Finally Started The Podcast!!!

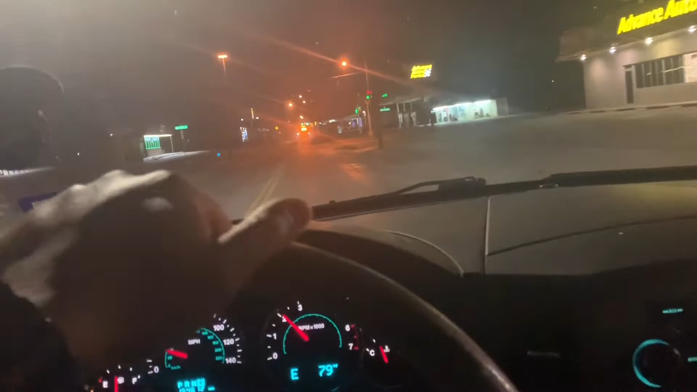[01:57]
Well, till I go back to work on my actual 7 days on. And then, yeah, so I'm gonna try to get another video out. I think we're gonna link Thursday to, damn, let me roll up the sunroof. That shit stinks.
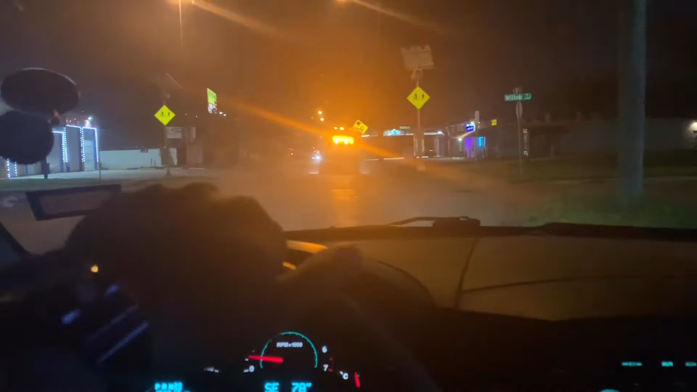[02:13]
Damn, oh shit, really? Really? Don't pull that shit right now, man. Thank you. All right, look at all this damn smoke. Damn, this shit stinks.
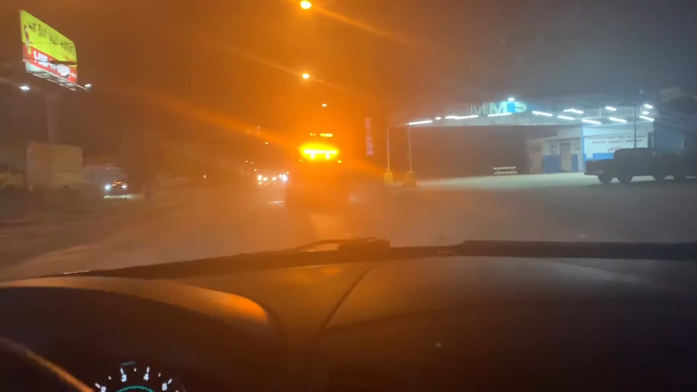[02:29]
Told y'all this tire shop stay open, I think, till 1 or till midnight.